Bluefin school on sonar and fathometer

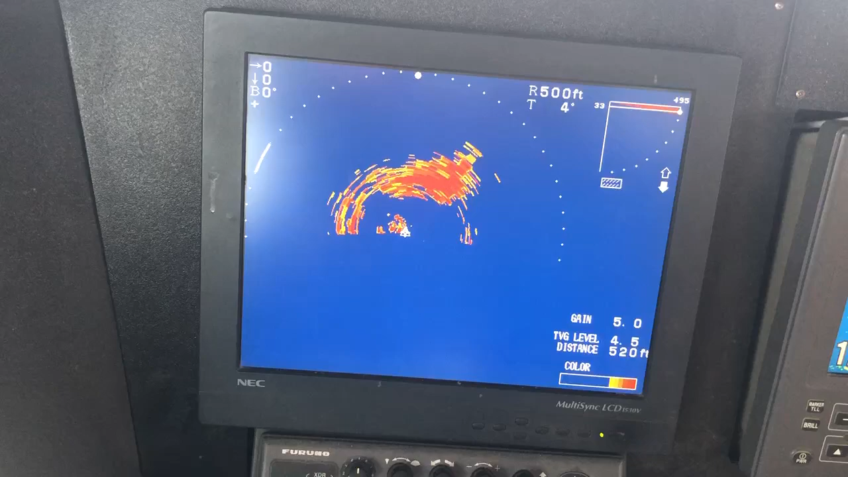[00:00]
great big school of bluefin tuna. Not biting, but it's around us and under us. Sonar on the left. New fathometer, new transducer on the fathometer on the right.